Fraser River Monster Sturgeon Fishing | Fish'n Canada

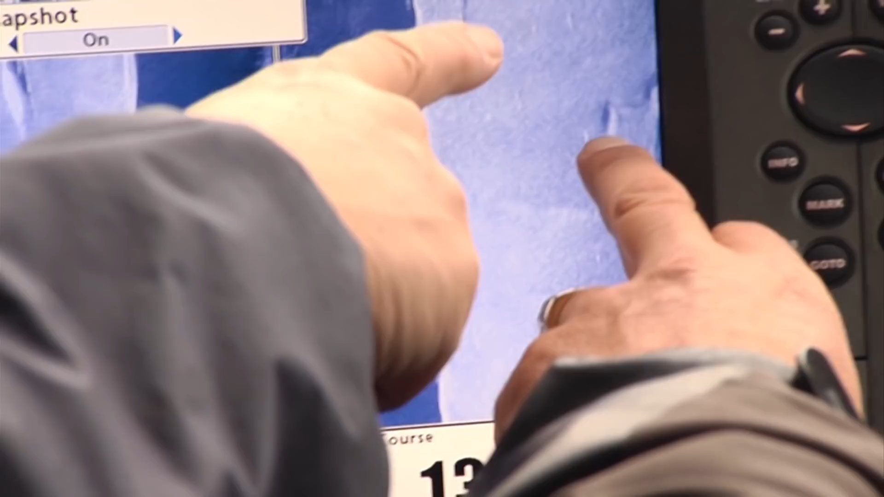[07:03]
Like if you look on this side, you'll see that one could or couldn't be. I wouldn't be too excited about that one.
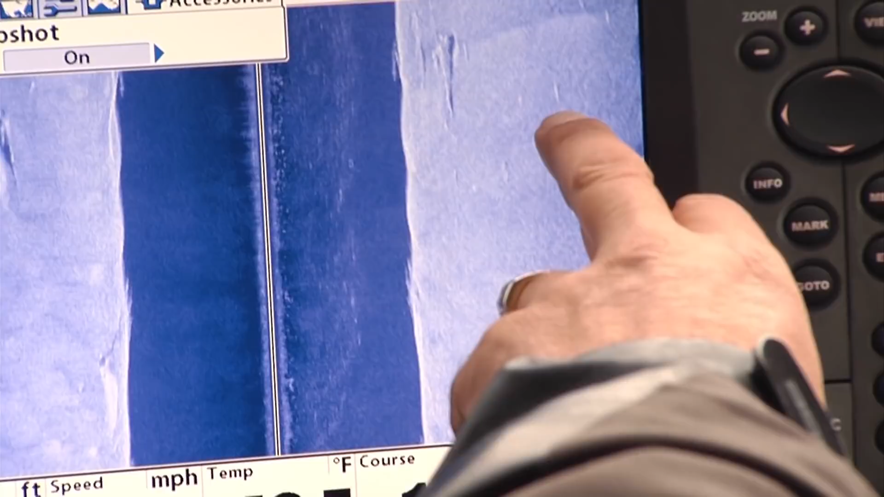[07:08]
Yeah. But something more like that would be probably more accurate.
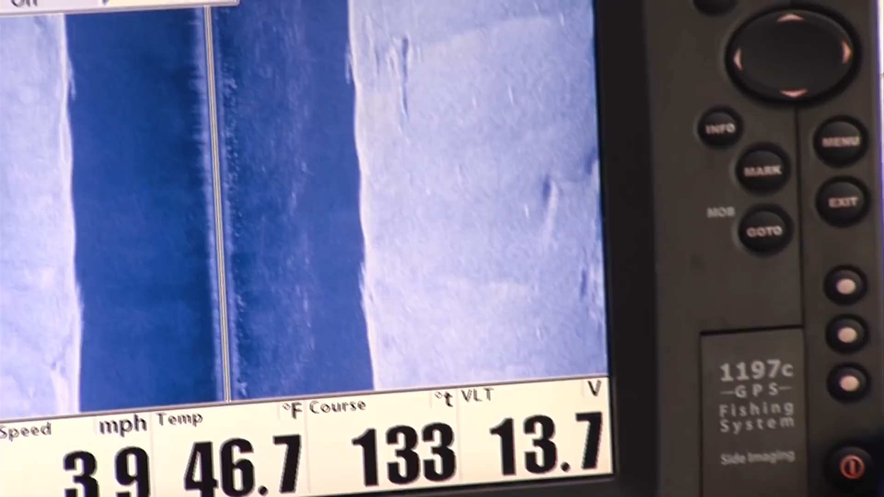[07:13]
On screen: water 46.7°F, speed 3.9 mph
There's a big log that's laying on the river bottom. Sometimes you see the debris you're getting right here.
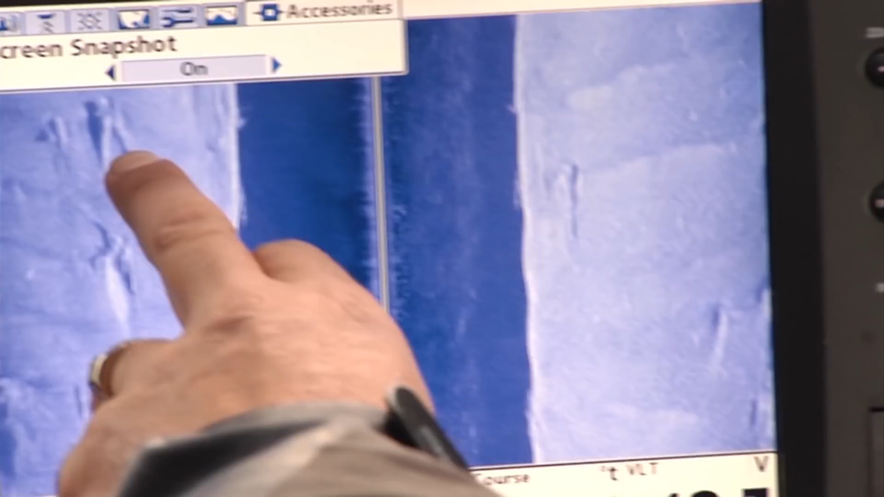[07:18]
But you can see how this side over here is all clear. Yeah.
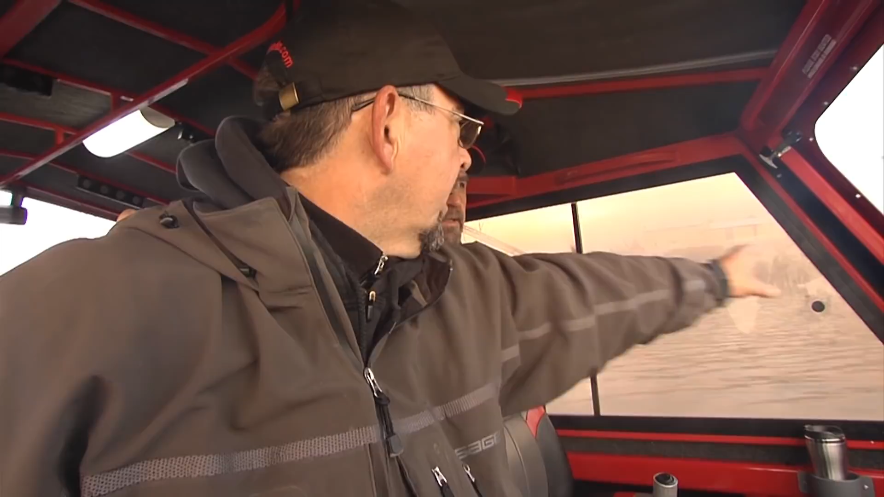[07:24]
And then you look at this side from all the logging over the years, and all the log storage, all the stuff sitting on the bottom.
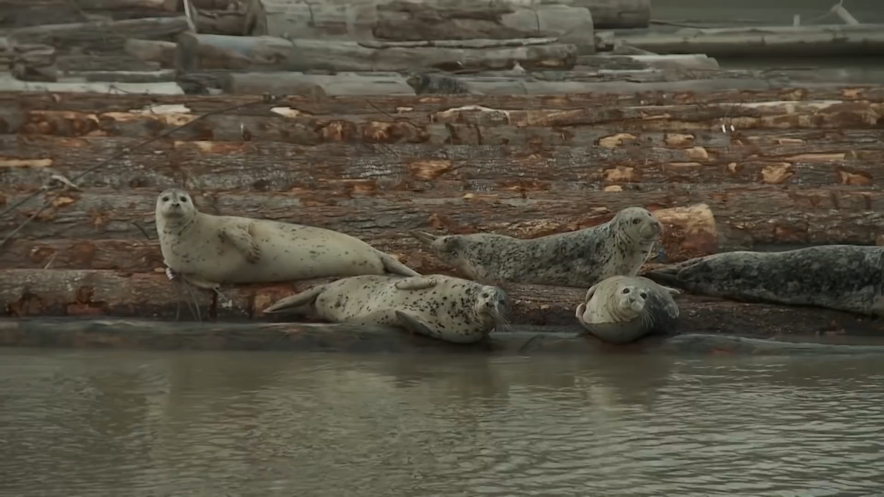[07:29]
And it's pretty, there's some logs down there. Now, sturgeon like hanging out in that stuff? They will. They'll sit right in amongst this stuff. Yeah.
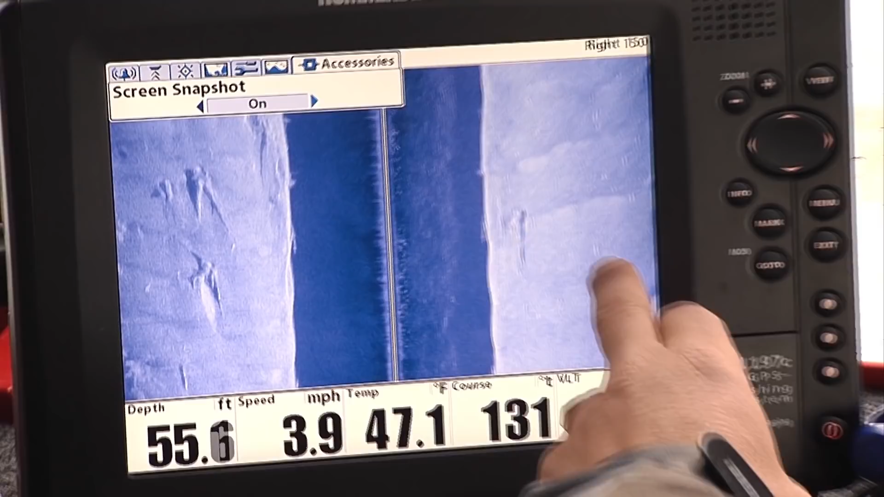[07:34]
On screen: speed 3.9 mph
Like you'll have fish. Those are all sturgeon right there.
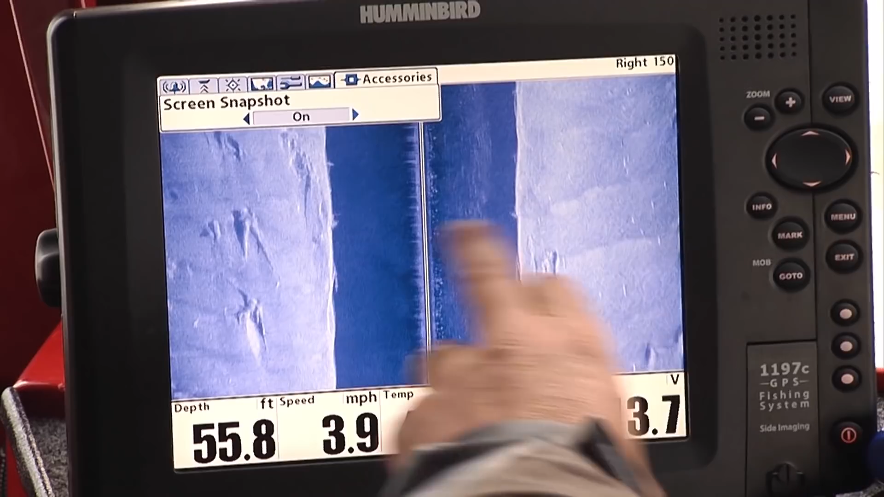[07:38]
On screen: depth 55.8 ft, speed 3.9 mph
And the cool thing about this is you can now take a picture of this image and that'll go on an SD card and I can go back on my computer later and I can.
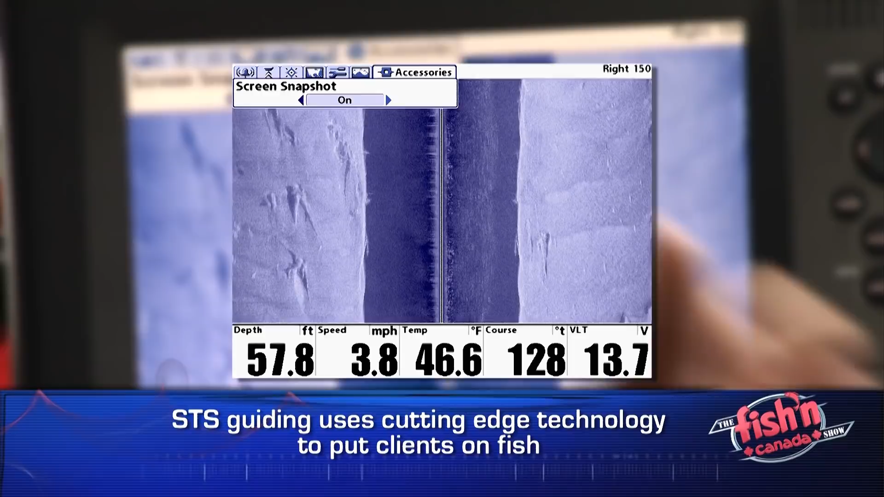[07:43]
On screen: depth 57.8 ft, water 46.6°F, speed 3.8 mph
You see, with today's advancements in sonar,